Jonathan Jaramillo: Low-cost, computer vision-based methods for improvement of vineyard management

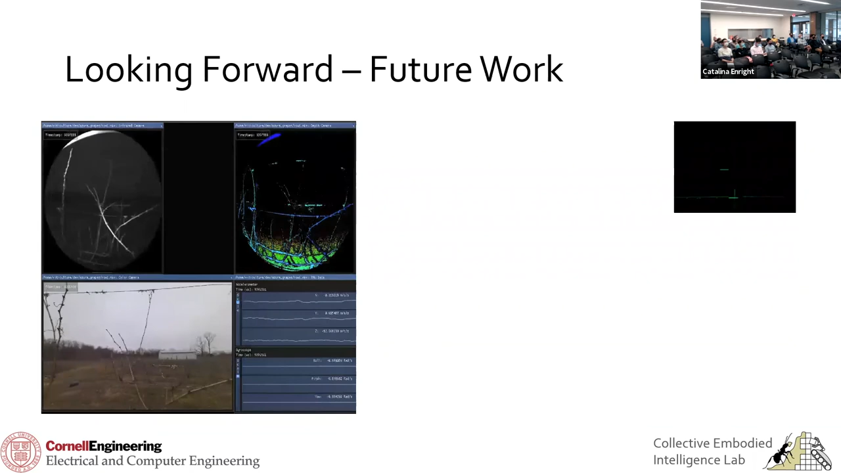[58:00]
lidar and kind of make progress . That being said, lidar is a relatively new technology. That's just now getting put in people's smartphones.
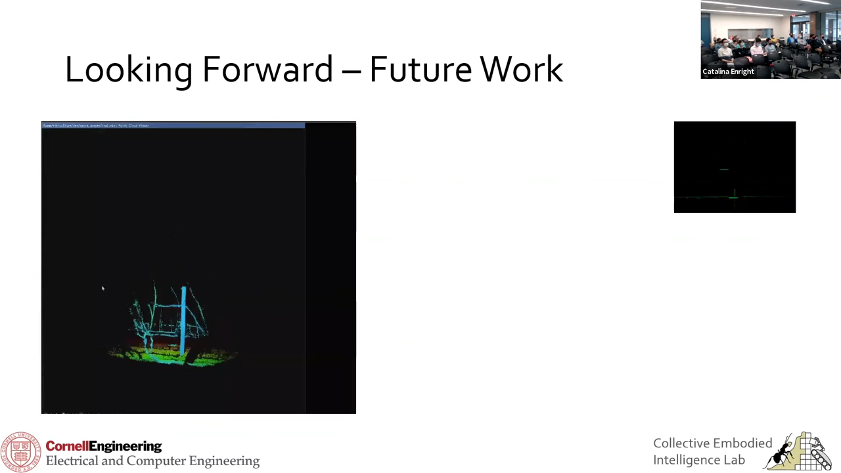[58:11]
And so I was like, well, let's back up and see if I can come up with something that is simpler. So I just picked them like cheap $5 lasers that I found on Amazon, strapped them into a smartphone holder and kind of use some structured light type stuff. using what the videos look like, just like dots, right?
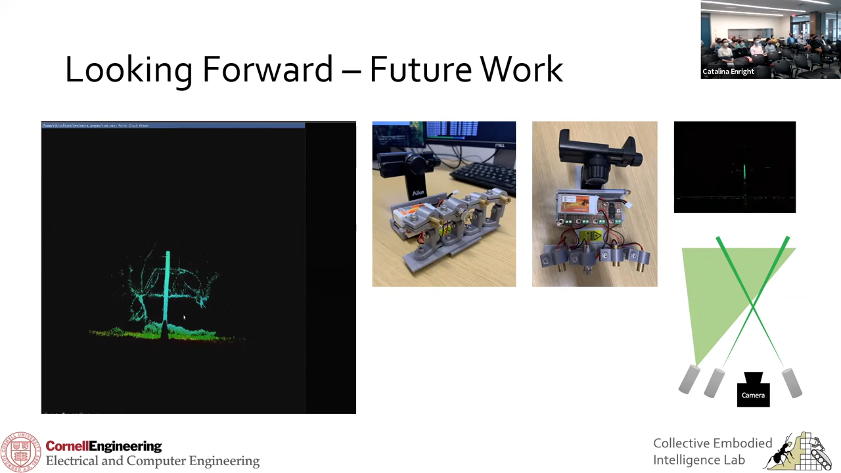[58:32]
And I was actually able to generate a pretty good sienna of like the vine during the pruning process. The ideas will use this to estimate printing weight, which informs the robots index, which can inform pruning techniques.